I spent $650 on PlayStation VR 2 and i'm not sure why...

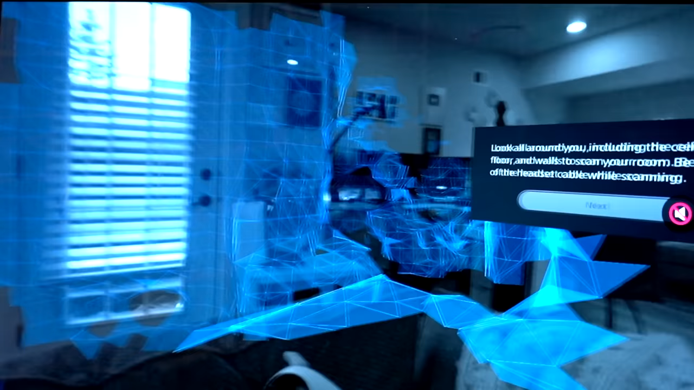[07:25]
Oh, my God. The way that it's, like, vector-placing my room is really interesting. I can't keep these things in my ears. Battery's too low.